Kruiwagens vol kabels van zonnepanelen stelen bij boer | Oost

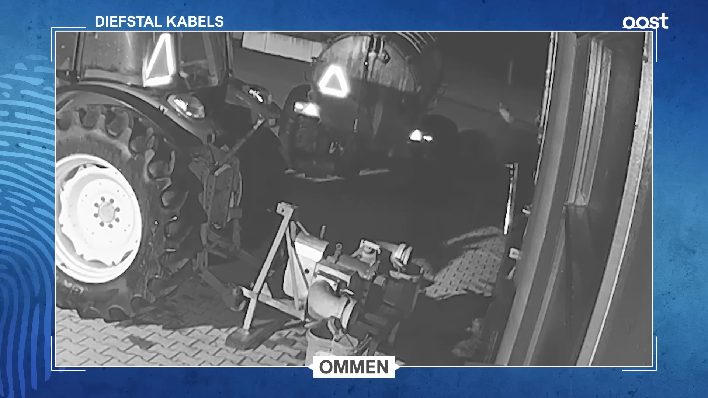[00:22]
Kort daarna zien we hem met een kruiwagen en kijkt hij even recht in de camera. Snel doorlopen, want hij is hier s'nachts echt niet om een handje te helpen bij dit bedrijf.
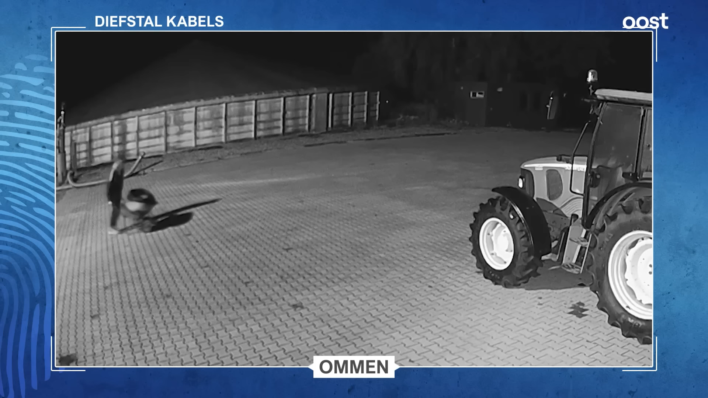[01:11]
Maar uiteindelijk heeft hij toch de juiste balans te pakken. En wie zien we dan in beeld verschijnen? Dat is zijn partner in crime. Met nog veel meer kabels in een kruiwagen. Ze zijn daarna een minuut of tien niet in beeld.
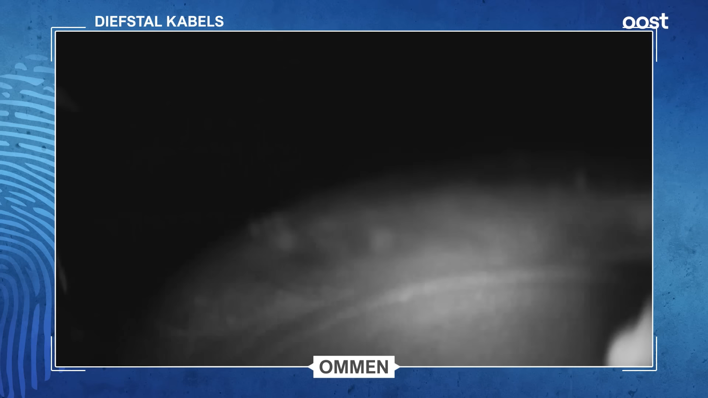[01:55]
Zodat we niet kunnen zien hoe ze vertrekken.
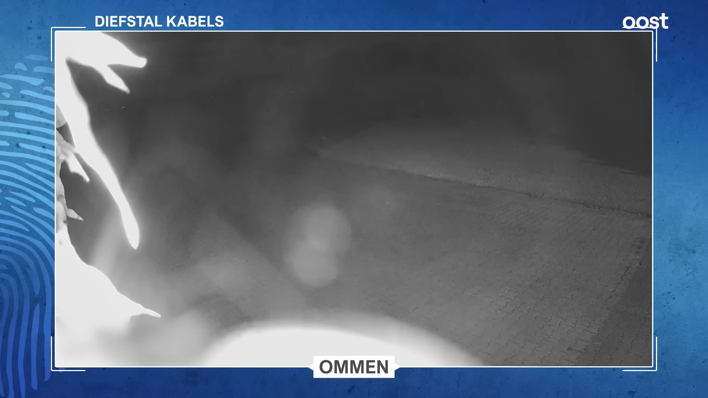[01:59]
Maar dat gaat niet meteen goed. Na een minuut of twee prutsen bij de camera is het zicht verdwenen.
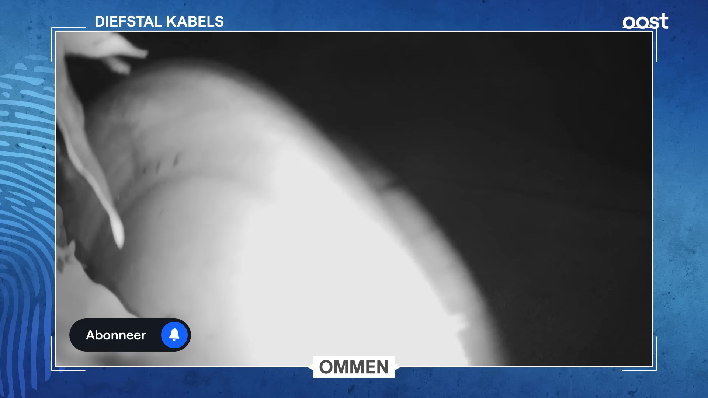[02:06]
En vertrekken de mannen met een berg kabels ter waarde van 45.000 euro.